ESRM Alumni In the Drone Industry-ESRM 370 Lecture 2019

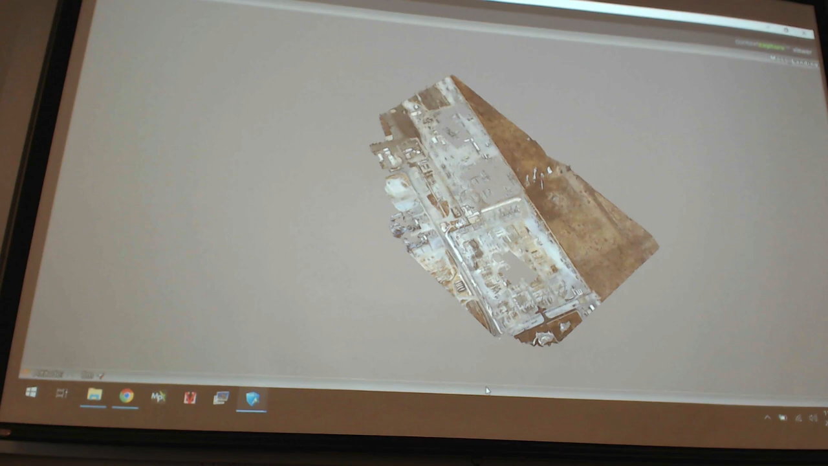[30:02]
This is a 500 KV, this is a 230 KV, and this is a 115. And in this one, we actually incorporated aerial photogrammetry,